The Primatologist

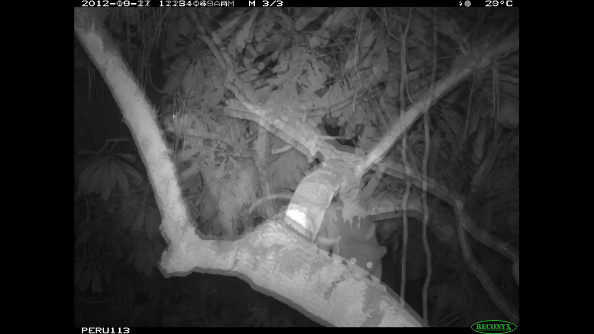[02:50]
Porcupine. And then a night monkey with the baby. Incredibly cute.
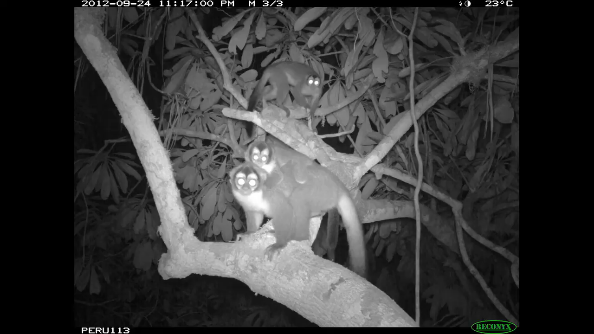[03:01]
I'm hoping that this project will provide a little bit of a solution to what can happen when we build a pipeline in the middle of the forest.